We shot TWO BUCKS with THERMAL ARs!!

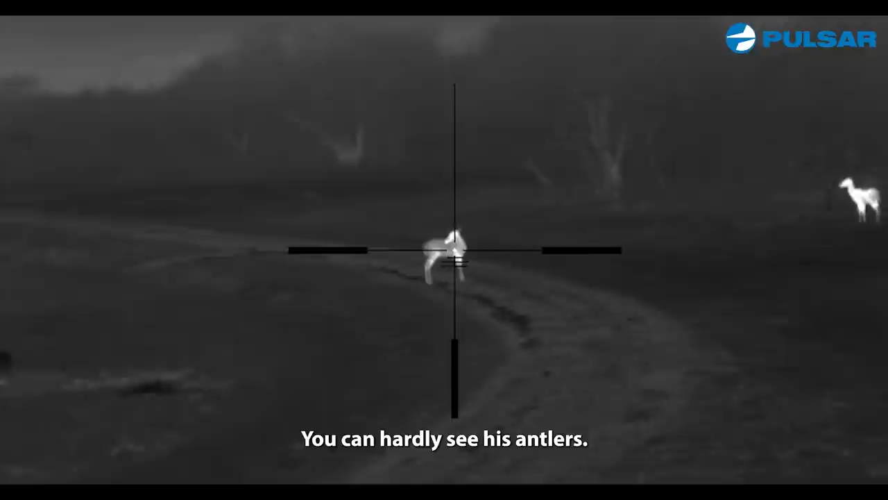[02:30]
I'm rock solid though. Okay he's licking himself. Here it goes.
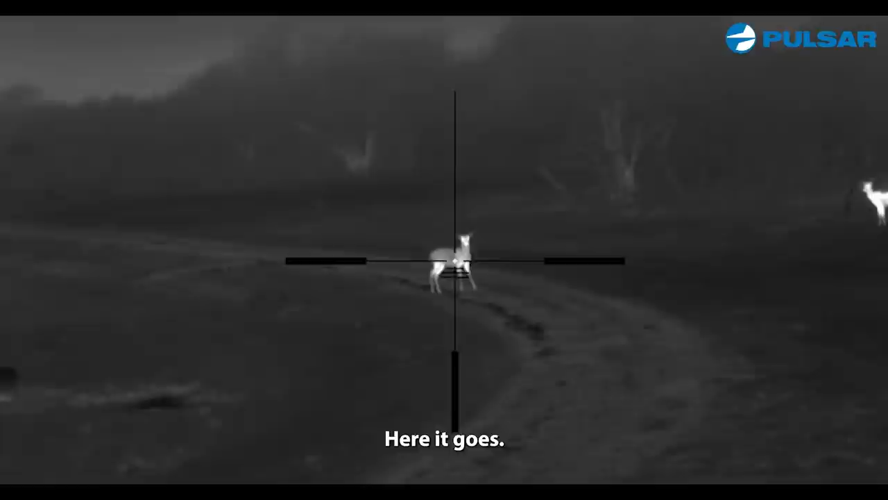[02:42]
That was it. That was it. There he goes. There he goes.
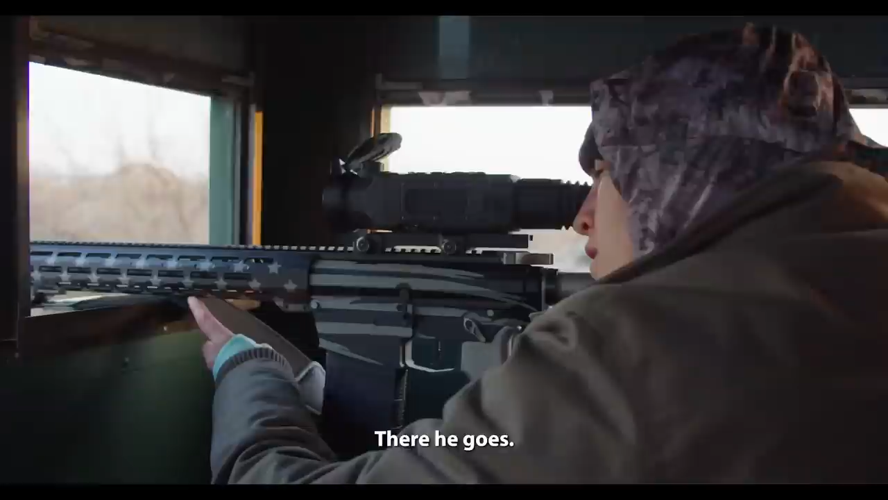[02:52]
There he goes. Okay he's down. Okay. I didn't think that was going to happen y'all. It is a cold morning. And the deer have just been holed up. Nothing's been out. But that's the perfect buck to take.
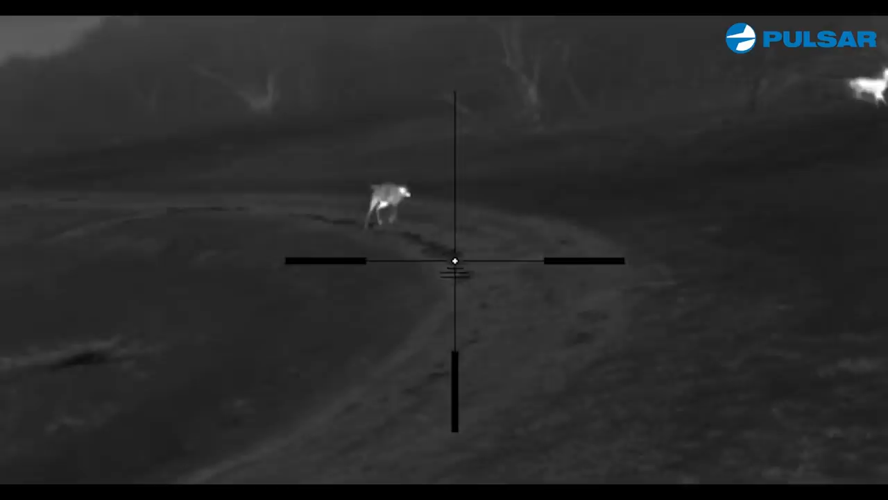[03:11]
I mean absolutely perfect. This is a management hunt. So I'm not after a trophy. But that is a trophy to me. Because he's an old deer.
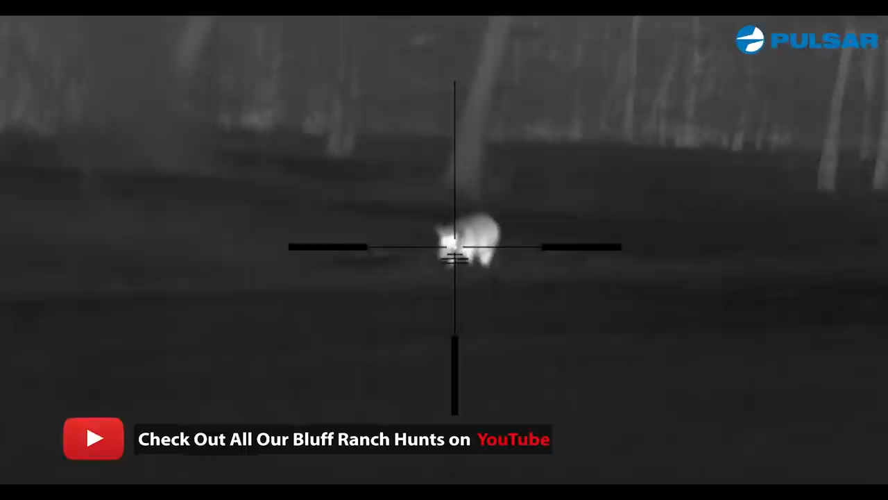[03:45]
And I took down a bunch of hogs. They were all really big and healthy.
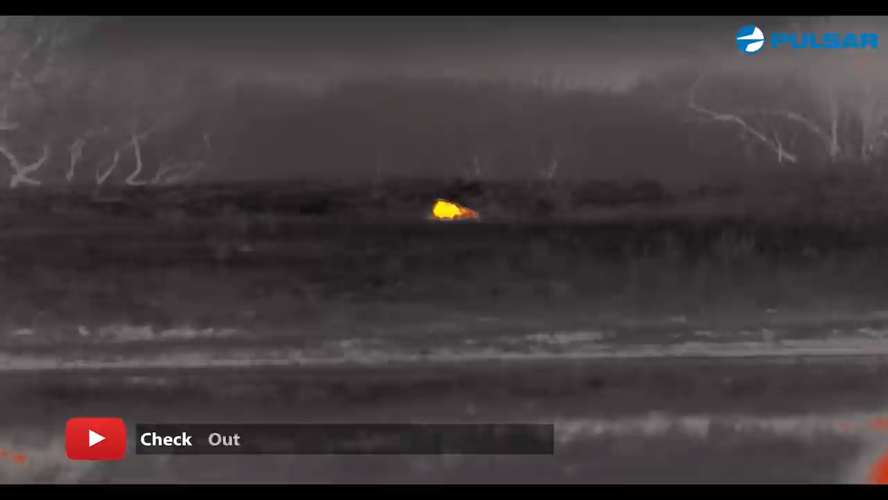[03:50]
And this morning I used the same gun to take down this cold buck. This is a perfect cold buck.
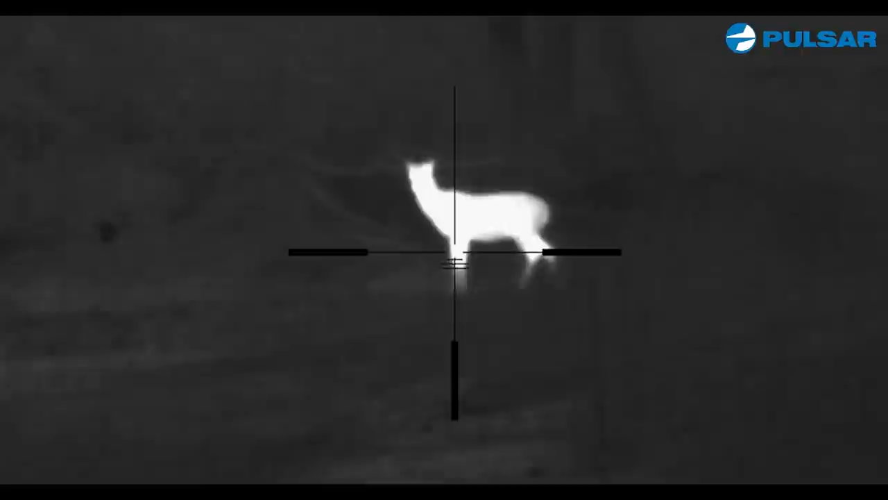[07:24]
I'm going to go ahead and do it. Alright. He's going up there.
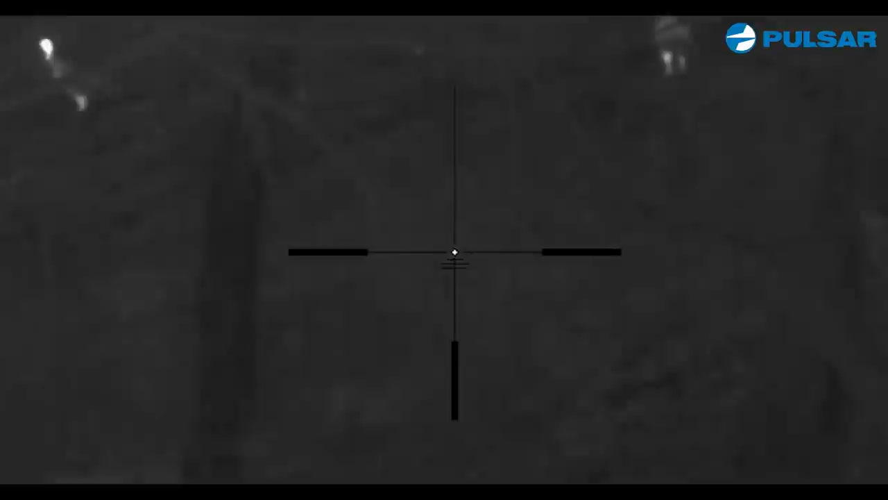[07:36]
Alright, I couldn't get him going down. I couldn't see him going down. But he was pumping blood.
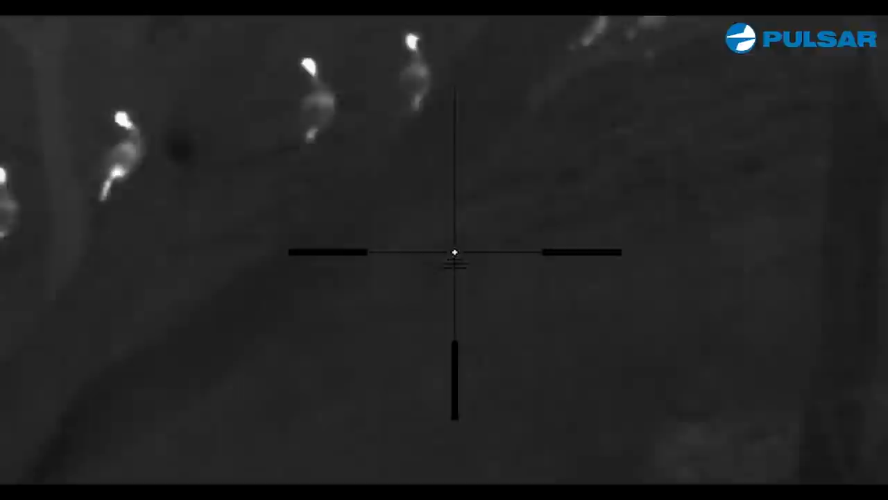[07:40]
And I think I heard him crash.
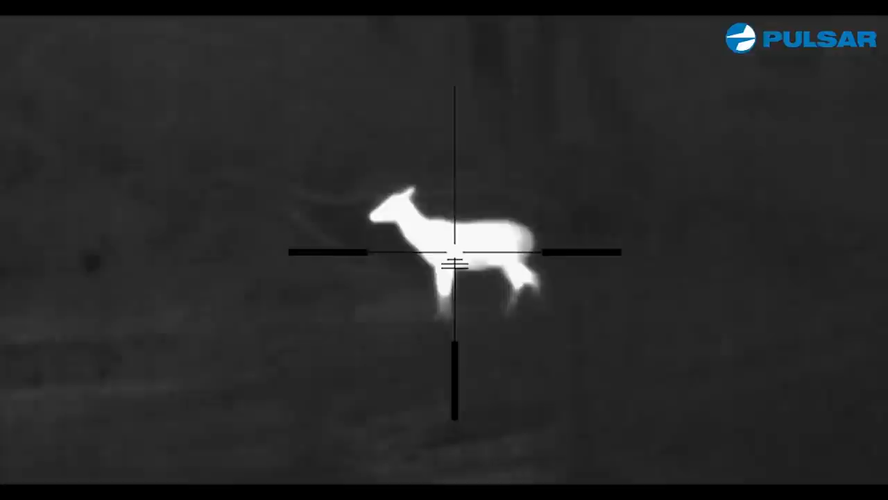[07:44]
Gosh, that self-filming is tough. It's tough, but it's a lot of fun. I saw blood pumping out of him as he was running away.
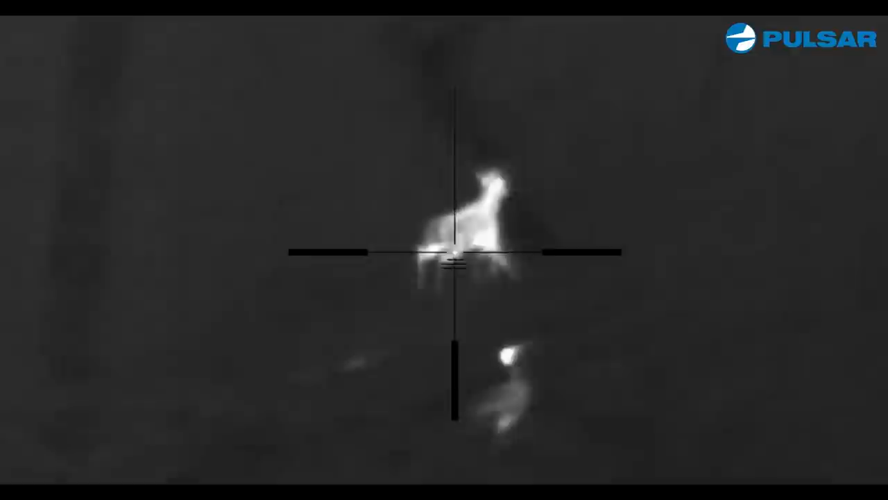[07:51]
So it looked like a good shot, but I'm definitely going to give him some time. Alright, everybody.